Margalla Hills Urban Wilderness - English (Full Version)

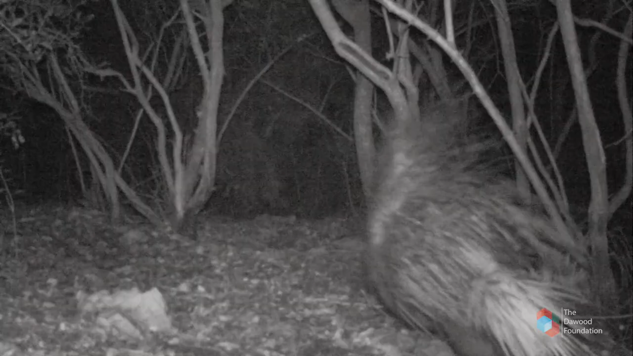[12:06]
of creatures more usually found in northern pine forests like porcupine
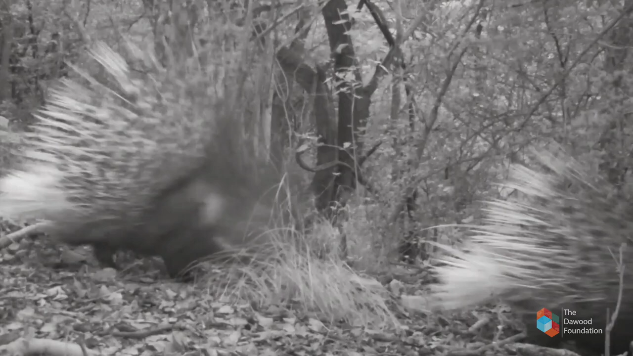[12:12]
or those from the drier southern plains such as pangolin
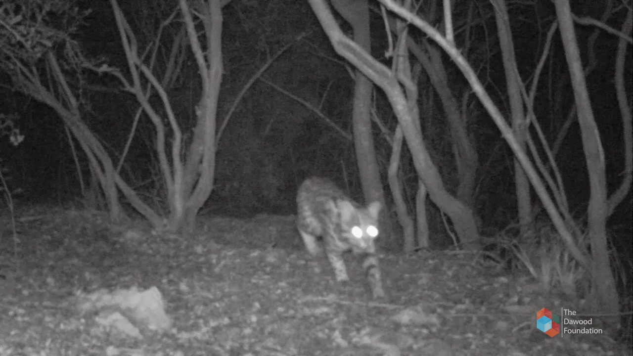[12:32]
cats less than knee-high remind us that the park is criss-crossed by many different lives each contributing to the park's vitality